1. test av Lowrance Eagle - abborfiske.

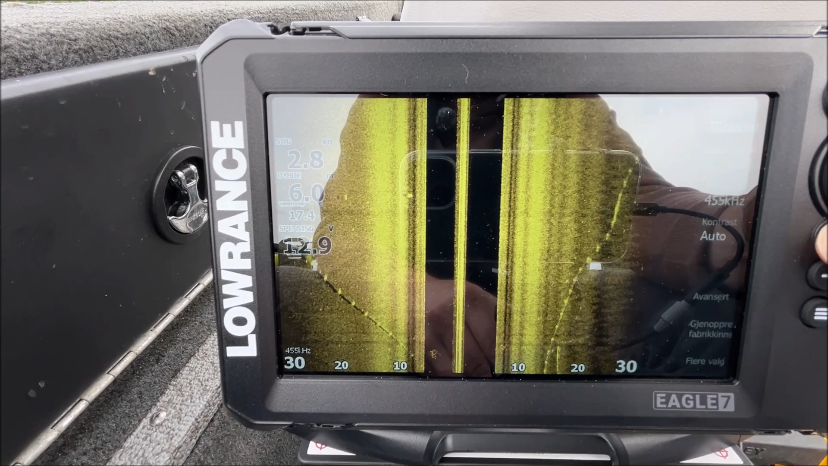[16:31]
Hvis det er litt større fisk, så ser det ut som riskorn. Akkurat her så var det ikke veldig mye spennende struktur å se på bånd.
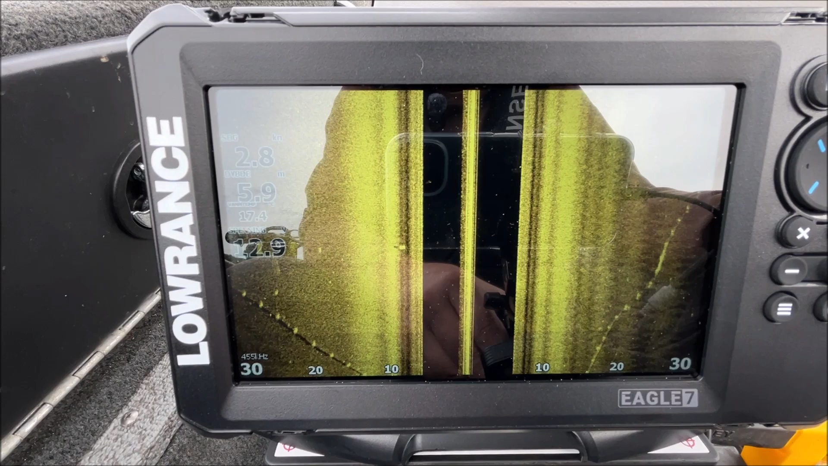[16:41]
Vi skal ta oss og kjøre litt nærmere Sundvolden fremme her, for der blir det litt mer stein og struktur og brua, ikke minst.
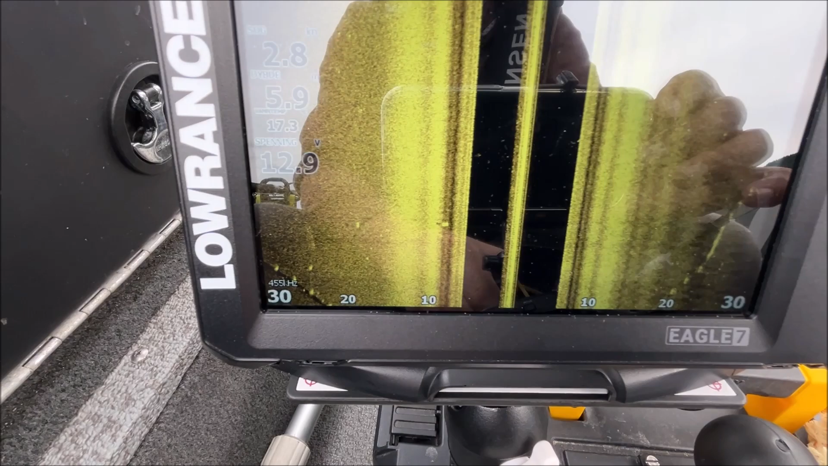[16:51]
Så kan vi se hvordan det ser ut på sidescan. Mens vi er på vei bort dit og venter litt på det, så kan vi jo kjapt ta en titt på hvilke innstillingsmuligheter som finnes.
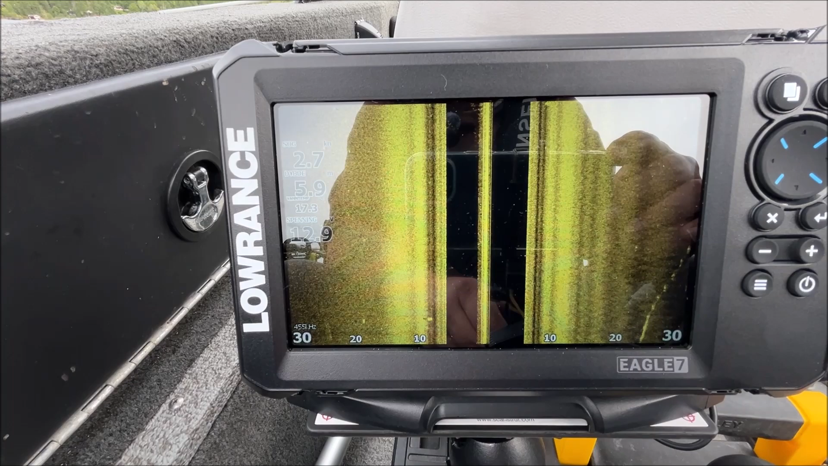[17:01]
Kvaliteten på bildet på sidescan, det er veldig avhengig av hvordan du monterer ekkodiveren din. Så det finnes ikke den innstilling i verden som hjelper deg hvis du har rota til monteringen av ekkodiveren din.
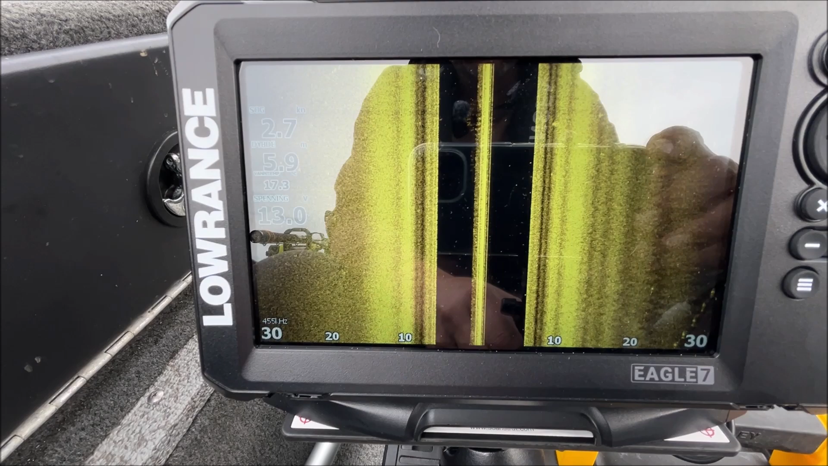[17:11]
Så det er alfa og omega. Pass på at den er vannrett, og da vannrett i forhold til vannet,
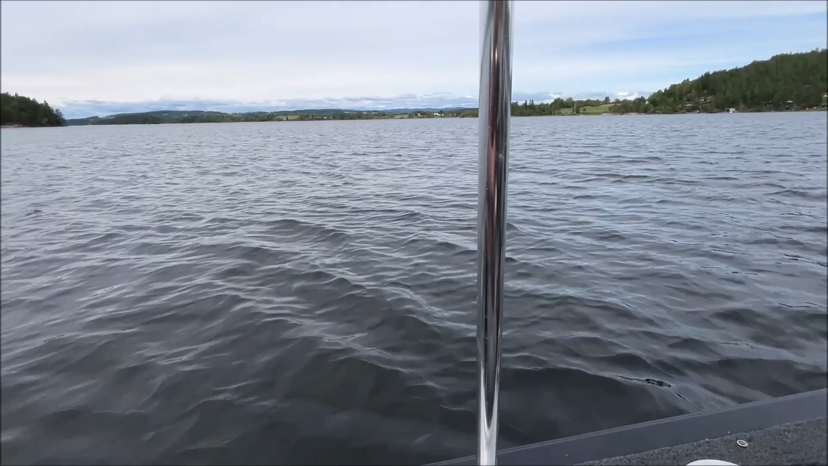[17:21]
ikke nødvendigvis vannrett i forhold til bunnen, skroget på båten, at den rett og slett er i vater alle veier,
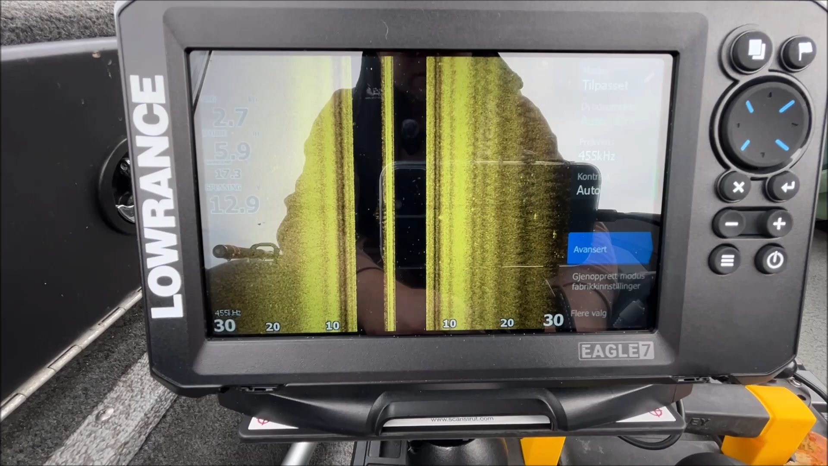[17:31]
og at den går i minst mulig turbulens fra skroget eller andre ting du har montert på båten. Hvis vi begynner der den er når du kjøper en Eagle, så er den akkurat der. Modus, auto, det er det.
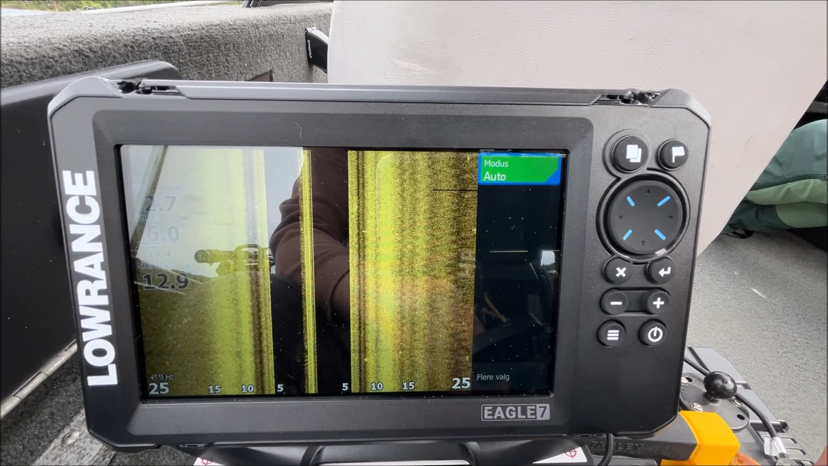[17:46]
For å få tilgang til litt mer avanserte valg, så klikker man enter på den og velger da tilpasset.
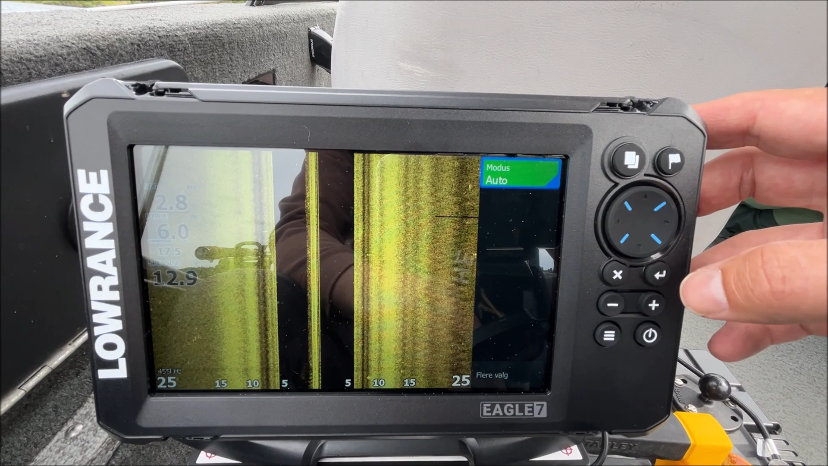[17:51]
Og da kan jeg for eksempel velge dårlig uttrykk å kalle det dybdeområdet egentlig,
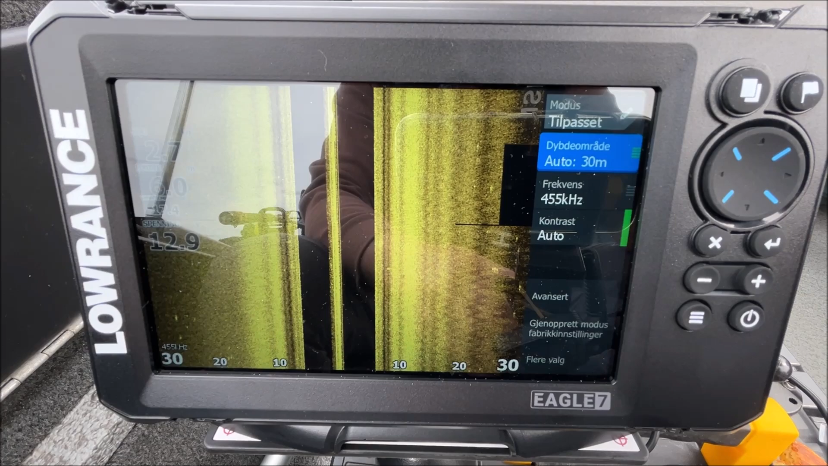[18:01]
men altså range, avstand nederst her sånn. Akkurat nå så har jeg satt den fast på 30 meter. Der går det selvfølgelig an å velge auto også, så vil den justere automatisk selv. Frekvens. Jeg er egentlig litt fan av 455 kHz på det meste av sidescan fra Lawrence, og også inkludert den her. Vi kan jo bare kjapt se hva som skjer hvis vi bytter til 800.
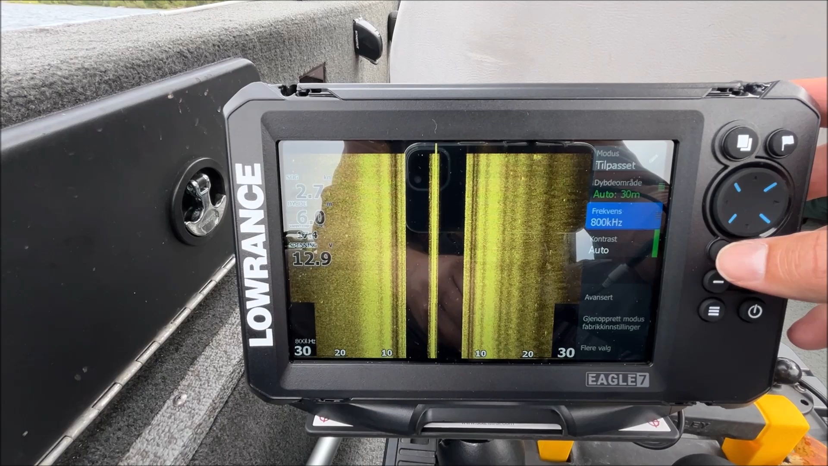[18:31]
Høyere frekvens har et par effekter.
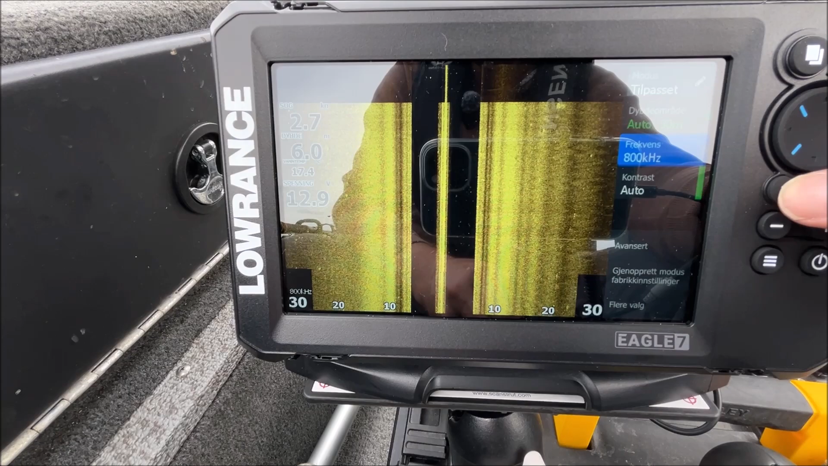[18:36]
Den ene er jo selvfølgelig at du får et høyere signaltap. Det ser du ganske umiddelbart i at bildet blir mye mørkere.
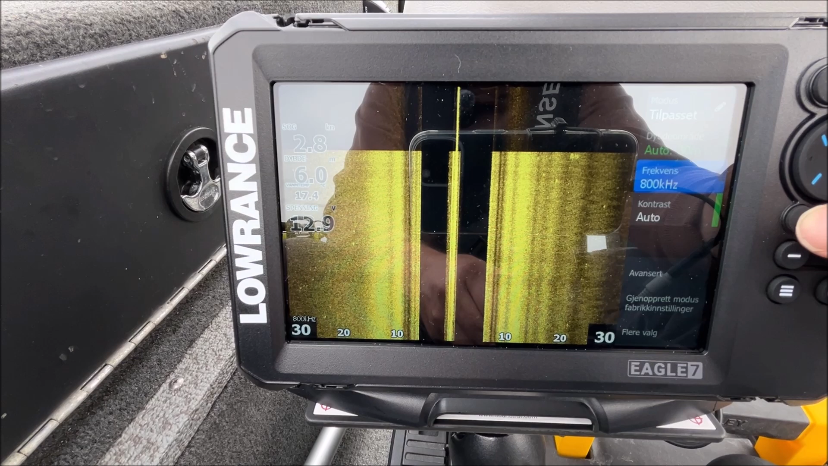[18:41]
Det kan du kompensere ved å gå på kontrast
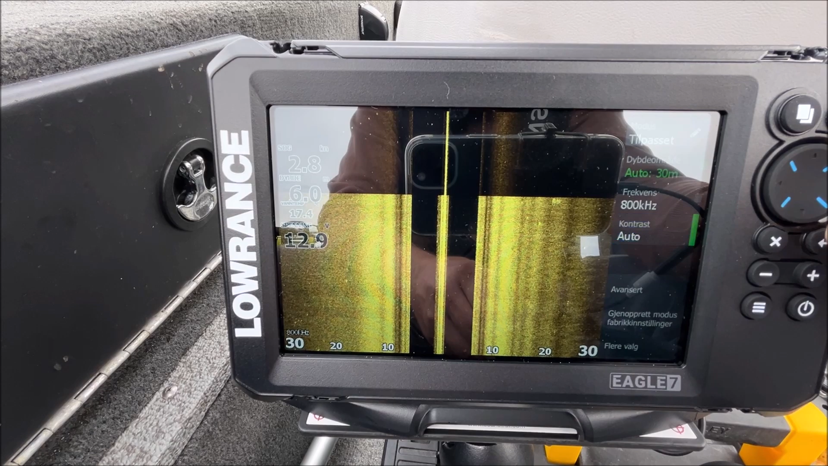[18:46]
og øke den ganske mye kontra hva du brukte på 455.
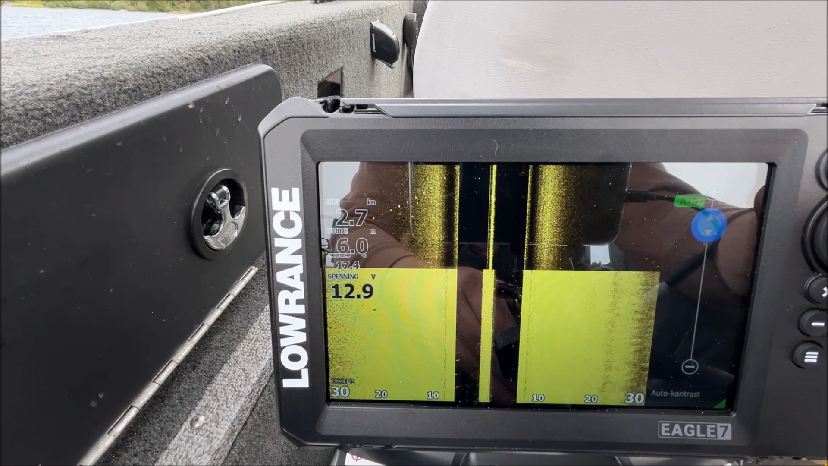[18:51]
Og her ser du en ny rørledning. Men du får et mye mørkere bilde med 800 kHz. I hvert fall på den dybden vi er på nå, som ikke er noe sånn ekstremt dypt. Det er 6 meter her.
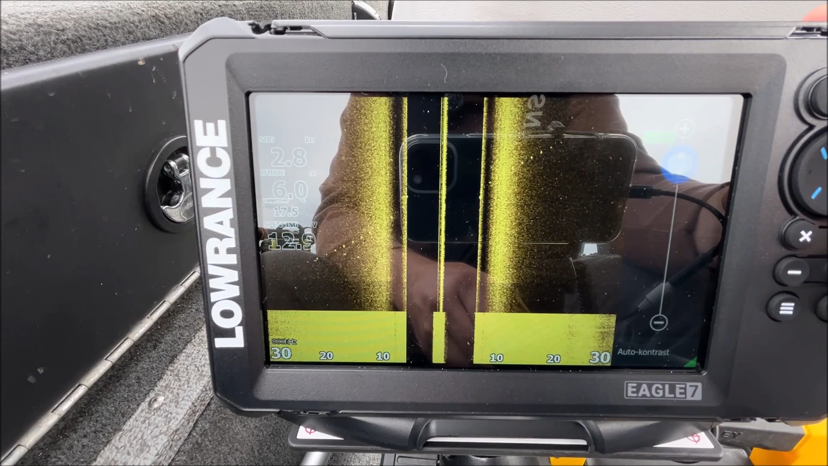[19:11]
Så i min verden så er default frekvensen å bruke her, det er nettopp 455 kHz.
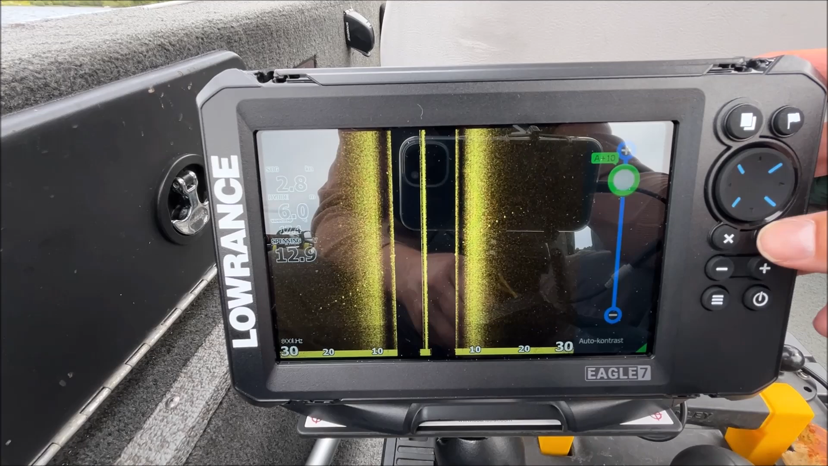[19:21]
Så da hopper jeg tilbake igjen til den.
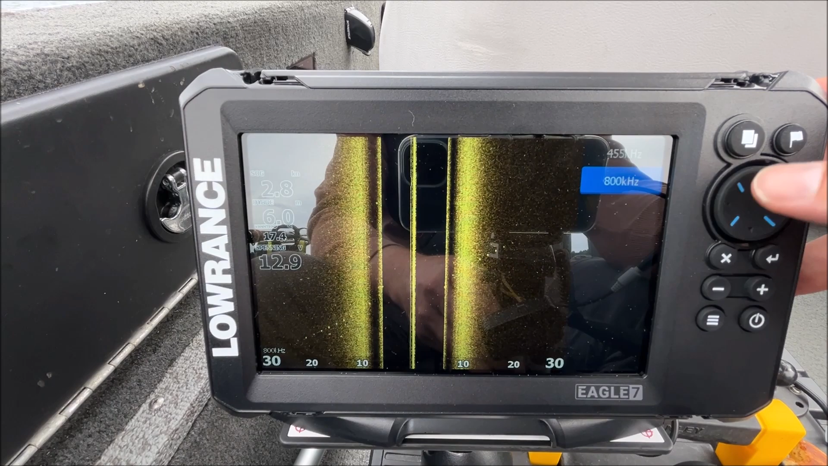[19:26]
Da må jeg selvfølgelig redusere kontrasten igjen, for da blir den veldig, veldig høy.